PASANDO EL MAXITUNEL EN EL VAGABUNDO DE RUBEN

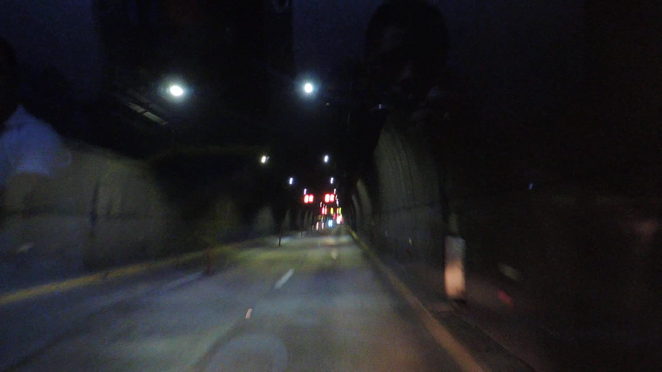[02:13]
¿verdad? Ya vamos a salir del túnel a más de 60 kilómetros por hora, que lo ha permitido en esta sección. Ya estamos a punto de salir.